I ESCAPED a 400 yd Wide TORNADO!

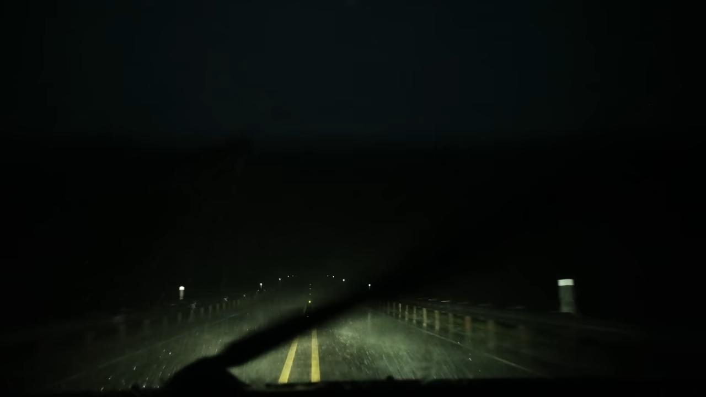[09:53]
Shoot, my ears just popped. I was driving uphill, but I couldn't help to wonder if there was something more to this pressure drop.
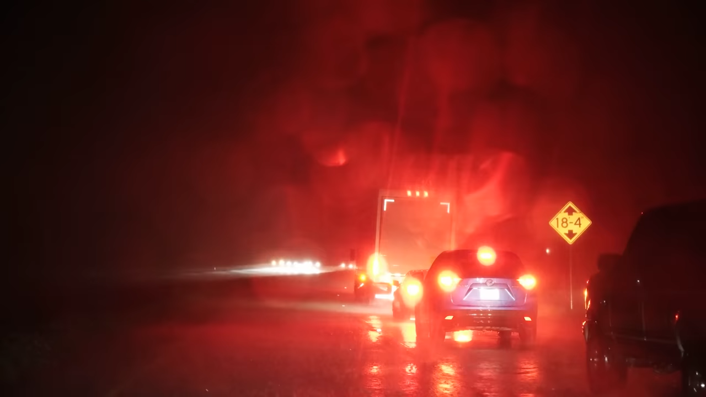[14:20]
I decided to spend the night just down the highway. Everyone is in the right lane, and I'm not so sure why. But the traffic became unbearable. Are they just people that are just trying to get out of the hail from the overpass?
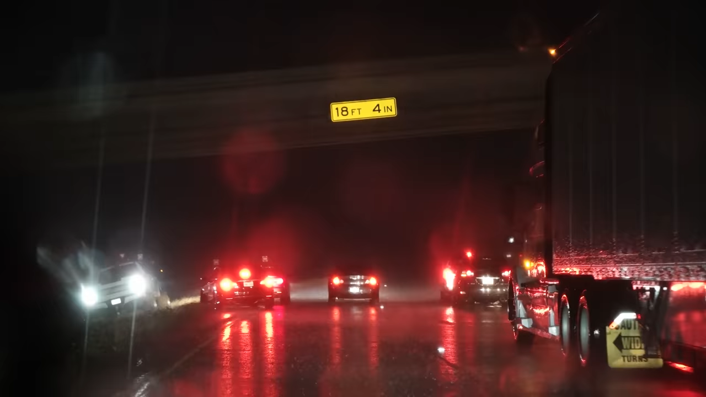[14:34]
Yes, that's all it is. People, you're good to go. The hail has stopped.